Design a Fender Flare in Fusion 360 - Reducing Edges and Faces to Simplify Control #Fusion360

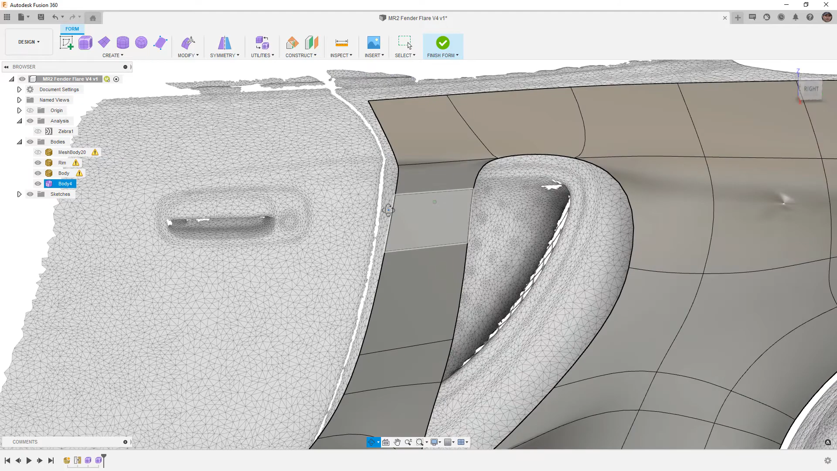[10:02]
So when we're at this stage in the concept, this is really where we're going to start to begin pushing it to the body.
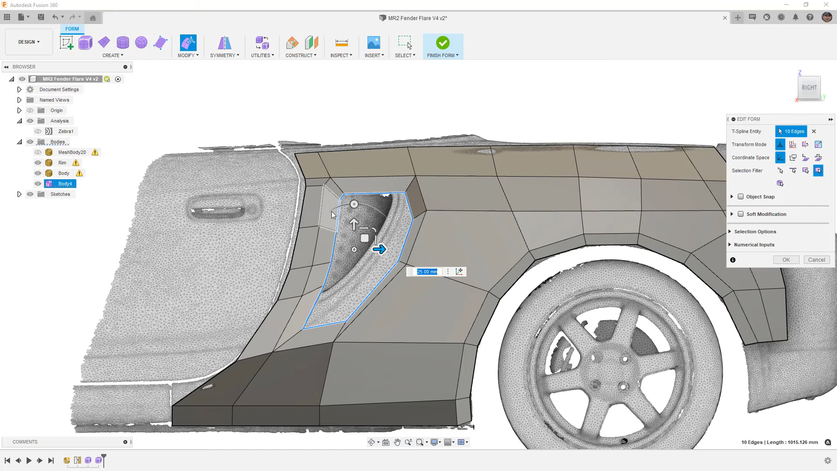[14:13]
Then I am going to potentially scale it a bit this way, move it a little bit. And what I'm looking to do is I'm looking to gradually transition this opening.
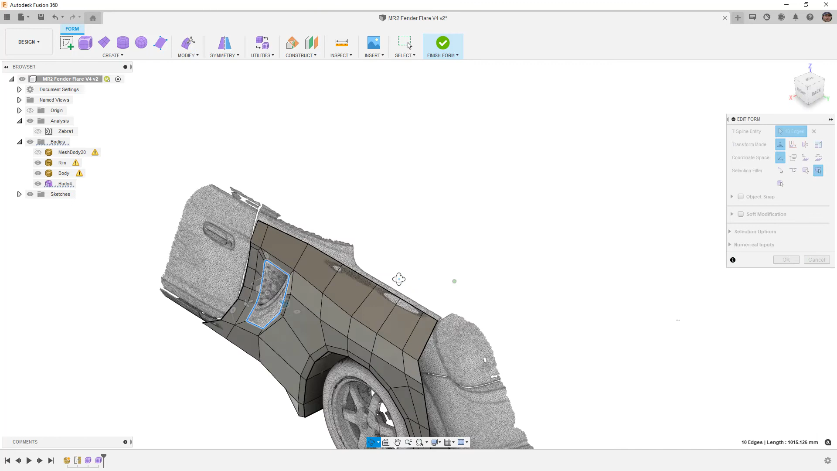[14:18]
And I want to rotate this a little bit before I accept it. I'm going to go to a smooth display.
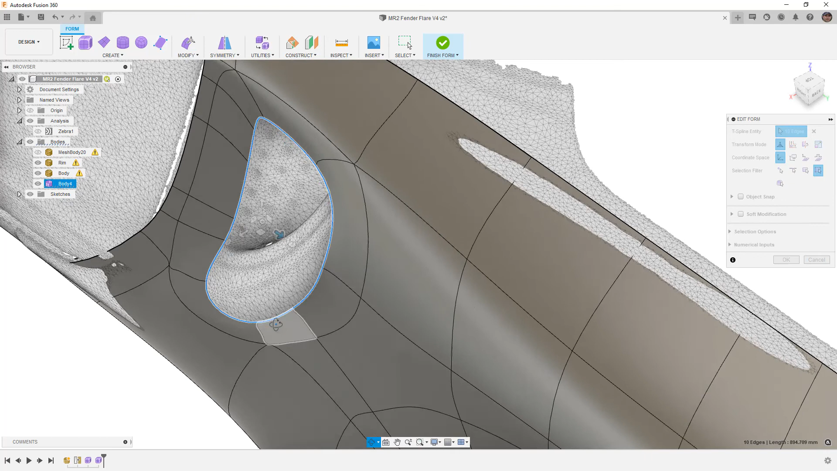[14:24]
That looks okay. I'm going to go back to a box display.
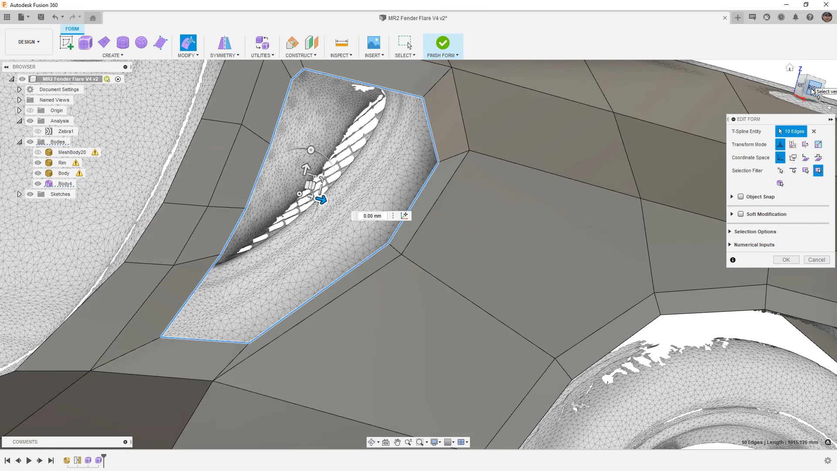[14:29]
Then from my top view, I want to extrude this one more time.
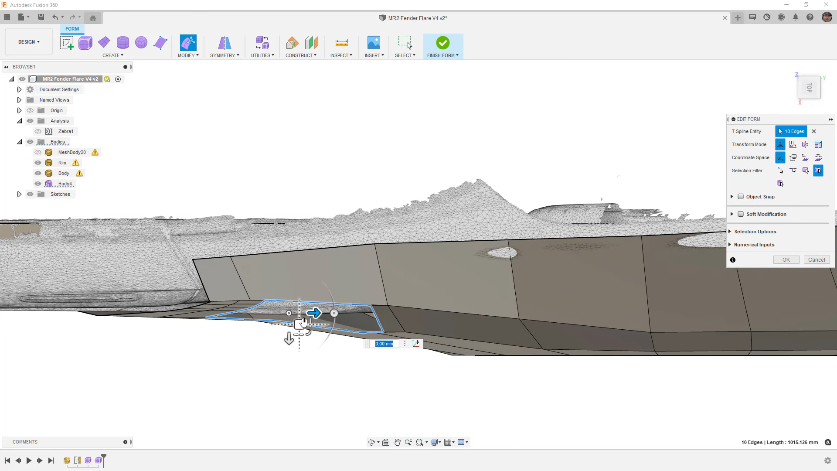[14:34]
And this time I'm going to start to bring it back as if it was my intake scoop.
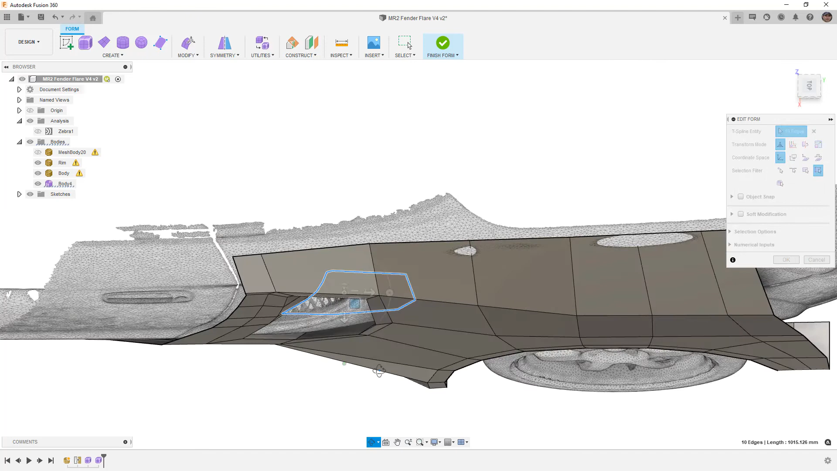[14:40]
And this is one of those things where we're going to end up adding additional control on this edge to make sure that it's nice and smooth.